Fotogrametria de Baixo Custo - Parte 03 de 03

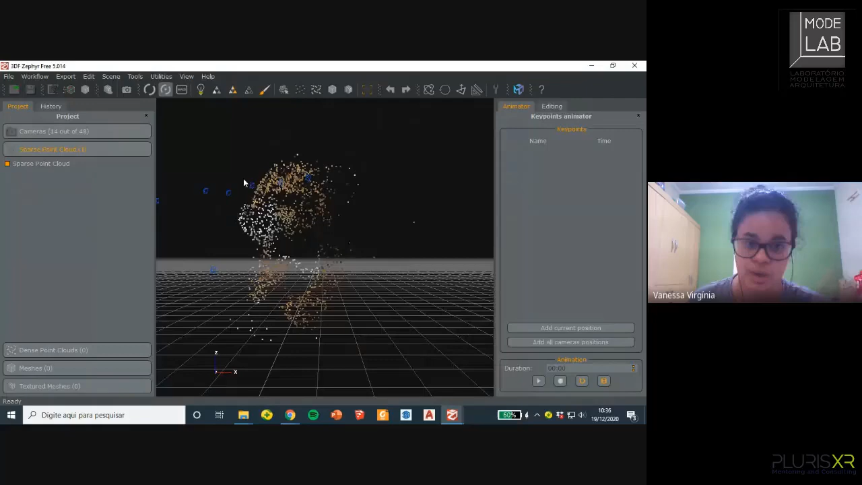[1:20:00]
E fica só essa massa de nuvens de pontinhos, não forma nenhuma. Pode dar um zoom bem para trás, que quando dá um zoom para trás, a gente consegue ver mais ou menos como é que...
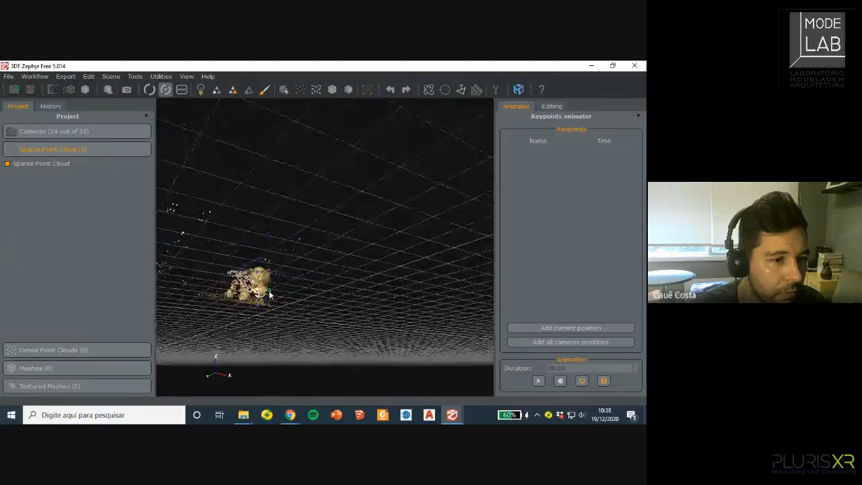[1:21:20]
Uma das faces, provavelmente conseguiu tirar bem dele, assim, a impressão que eu tenho. Isso aconteceu comigo também no começo. E eu vi que eu tava.
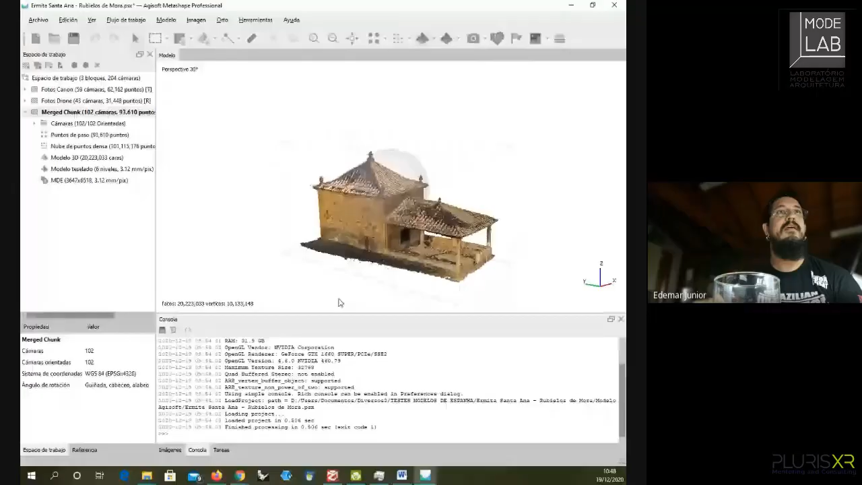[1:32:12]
Isso aqui é um prédio relativamente...